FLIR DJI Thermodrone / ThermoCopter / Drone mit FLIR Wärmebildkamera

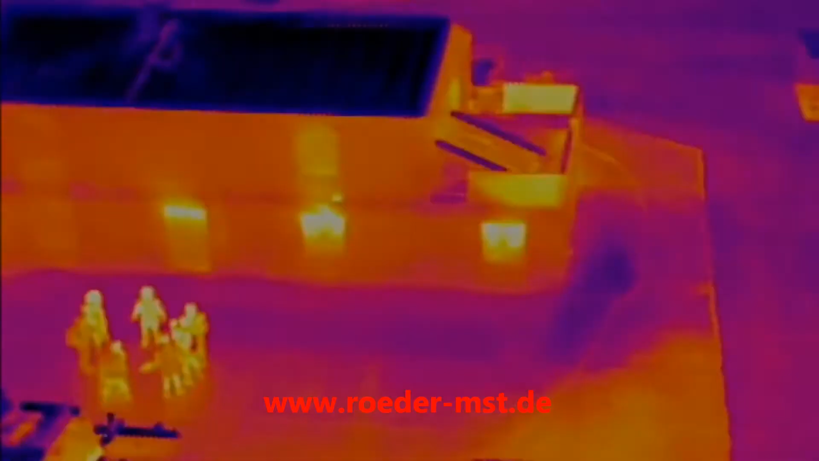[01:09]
We can also see how it's affecting the roof above,
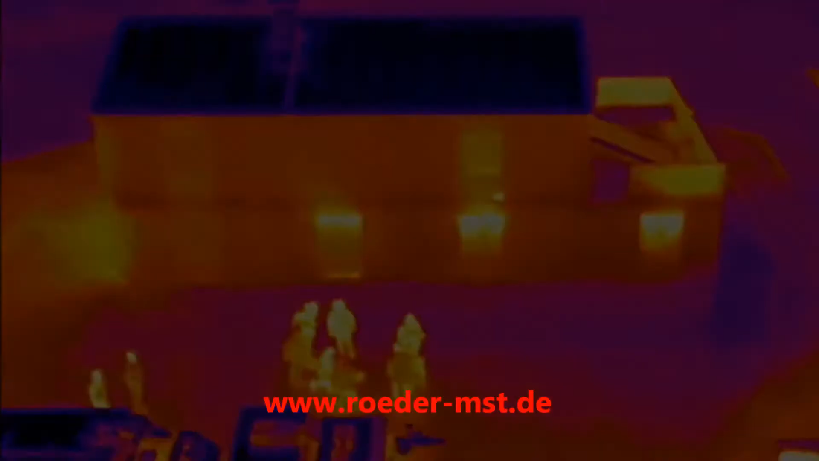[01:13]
whether other parts of the building were even getting involved,
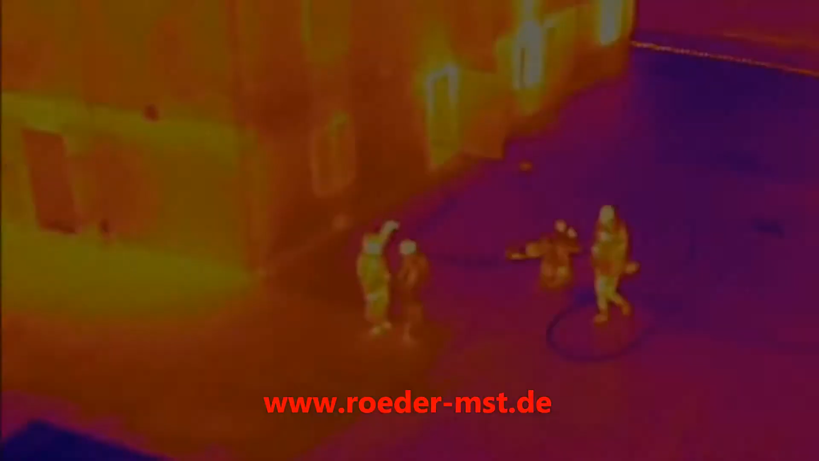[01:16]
or how the fire was starting to travel through the building,
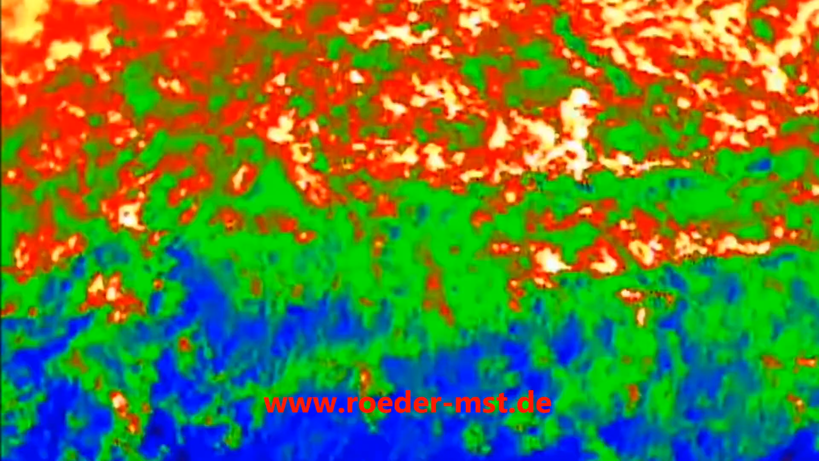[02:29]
With the Zenmuse XT camera, it's a great substitution from utilizing a helicopter so we can use something that's much more affordable.